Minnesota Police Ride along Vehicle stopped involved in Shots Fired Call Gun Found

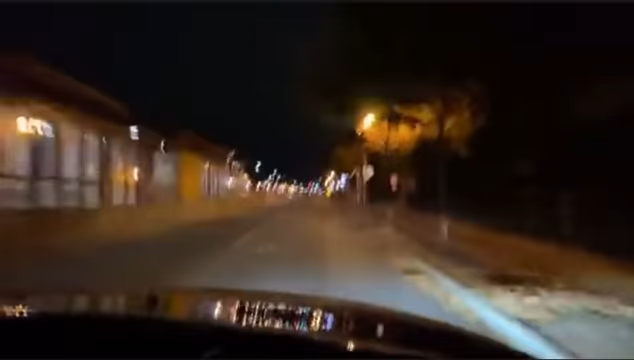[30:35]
It's a silver sedan, that's all I got. It's about me going 70 on Ford. Trying to catch up. Were you thinking the Fairmont robbery? Possibly. Vehicle last seen going west. Oh, that was an SUV. On Fairview?
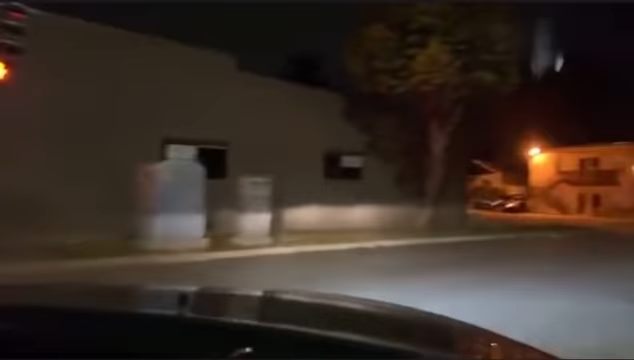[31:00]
What robbery was he talking about? SUV or something? Copy, last seen west on a Fairview. Oh. Right over there. Correction, it's going to be west on Randolph. And I did cancel.
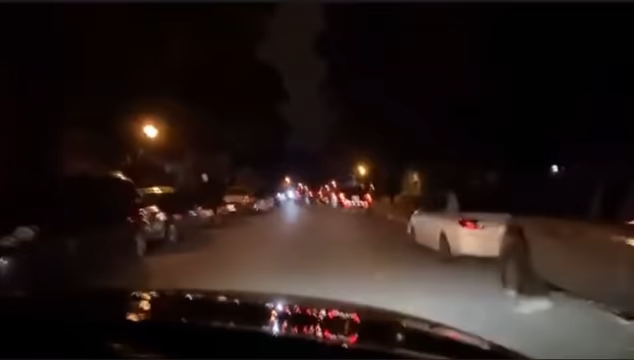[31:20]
Copy, west on Randolph, not pursuing.